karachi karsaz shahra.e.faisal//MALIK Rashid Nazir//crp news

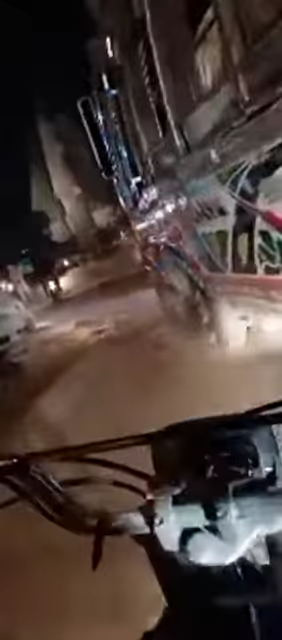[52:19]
अच्छा ये सीधा रास्ता जो है ये बैंक कॉलोनी को जाता
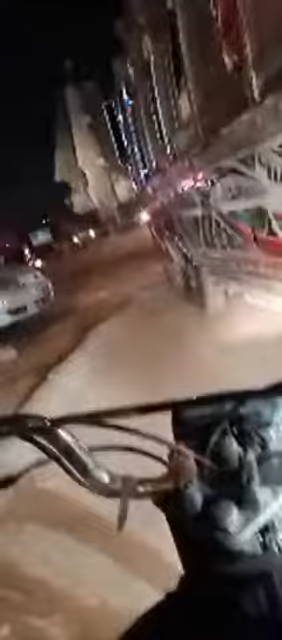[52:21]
है और यहाँ पर भी वैसा ही सीन चल रहा है जैसा कि अभी आपने देखा, देखे